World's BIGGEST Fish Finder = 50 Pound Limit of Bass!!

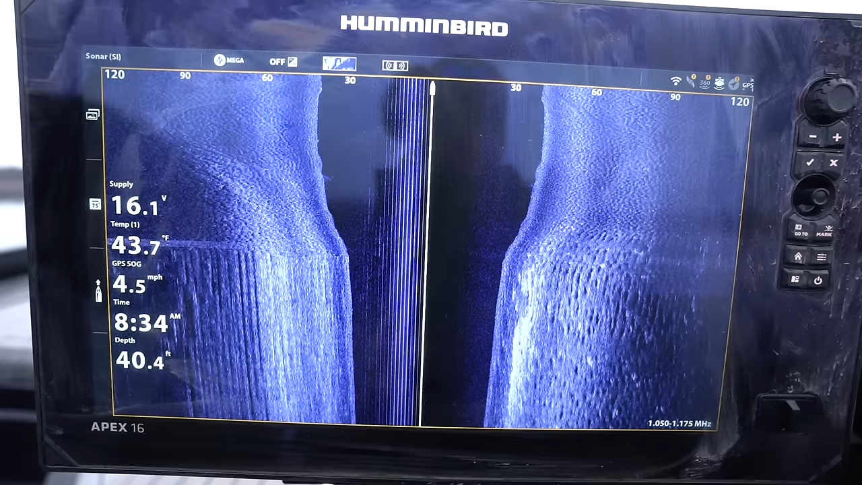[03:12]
On screen: depth 40.4 ft, speed 4.5 mph
I'm excited for it It's gonna be a good day Wow deep water
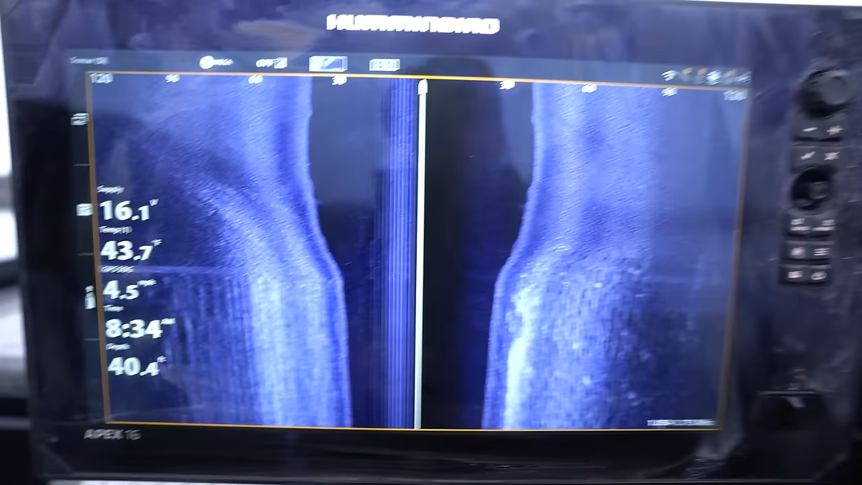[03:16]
Wow Boat is launched we're doing some scanning around and you know since it's winter time You guys are gonna be shocked by this but guess what we are gonna look for before we start making cats You got a guy's bait.
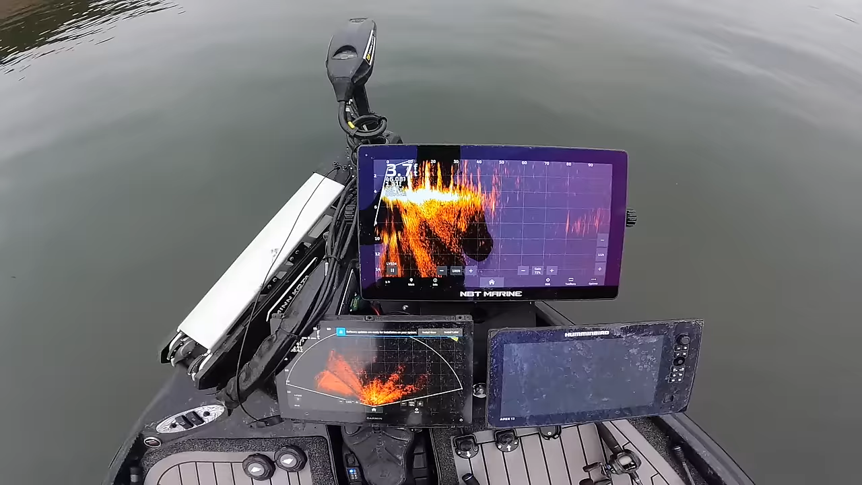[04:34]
But hey Look what we got here A damn big screen tv. It doesn't look that crazy Until you realize that uh That's a 16 inch screen That's a 13 but the apex series is huge because it's got all the sidebar area. That's a damn 22 inch screen I I don't even know guys. It's huge. You'll see me using it throughout the year and talking more and more about it I can already tell that uh, it's quite epic and quite grande
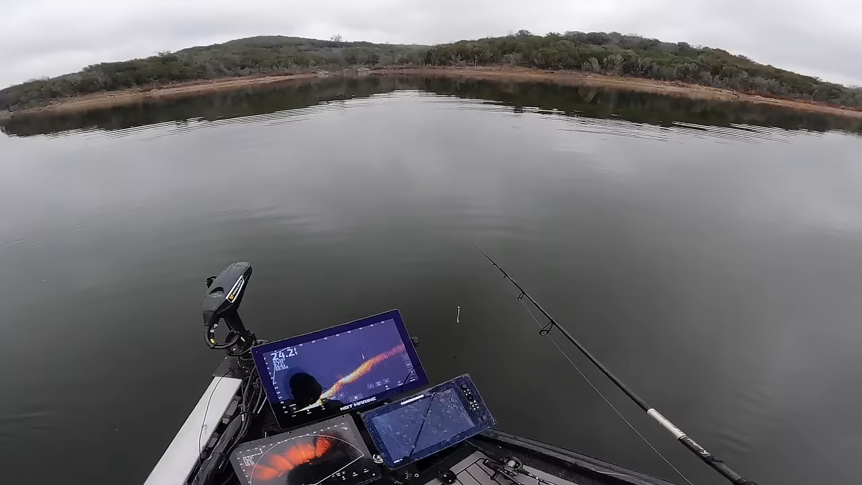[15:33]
Find a way to catch some more of these beckons Actually kind of some cool rock pile Looking features Dude I'm getting So spoiled already I'm like Eh I don't know if I want to cast that one He looks like he's four pounds Okay I'll throw to him But I'm gonna take it away from him Because there's a bigger one by him
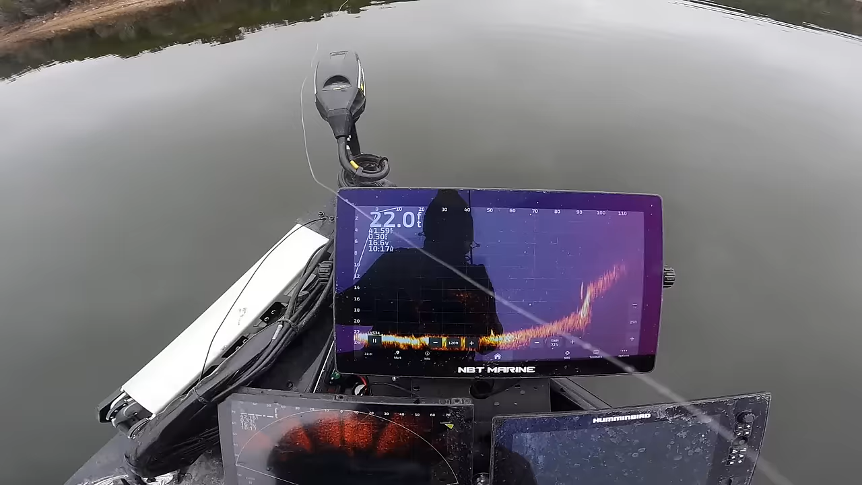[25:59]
check this out guys we got the big flat right here and then there's a drop off and there's an absolute
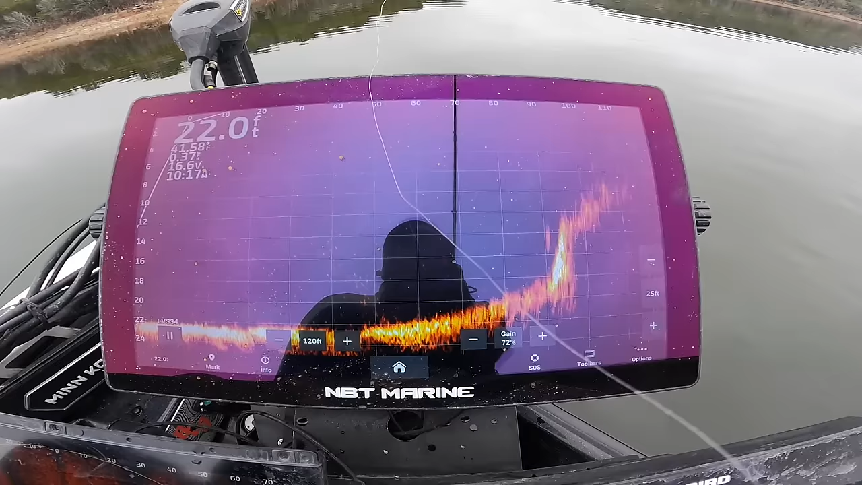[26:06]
On screen: depth 22.0 ft
giant one chilling right there on that drop